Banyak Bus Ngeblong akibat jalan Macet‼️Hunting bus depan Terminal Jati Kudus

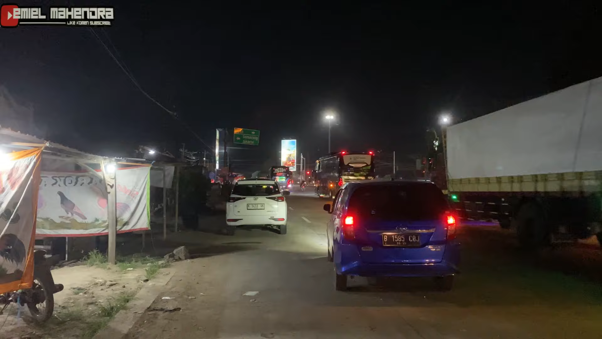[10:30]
nah jadi jalan ini teman-teman ini kalau kesana ke Semarang Bandung Jakarta kalau ke kanan ini ke kota kudus kota kudusnya sama Jepara
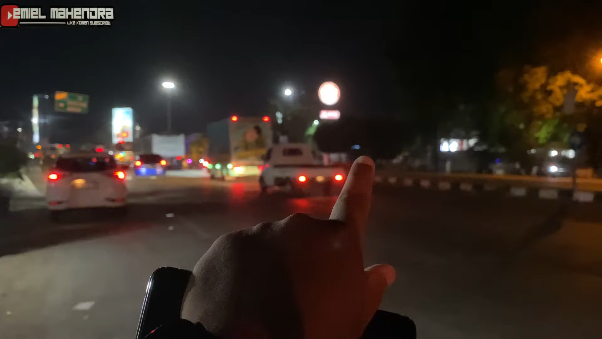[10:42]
poset 3D ini berangkat ini kalau kesana ini ke arah Lasem,